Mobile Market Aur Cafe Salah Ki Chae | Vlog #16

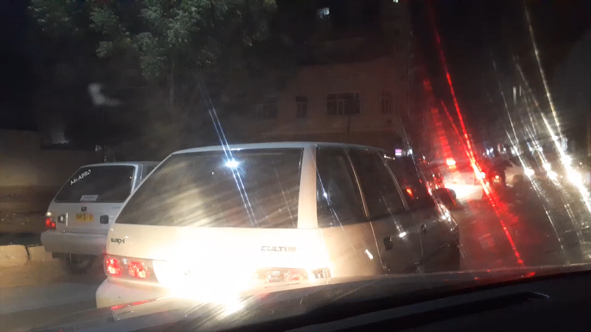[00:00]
सदर देखें फुल जैम पैक लगा हुआ है बहुत ही हार्ड ट्रेफिक जैम में से हम निकल के सदर जा रहे हैं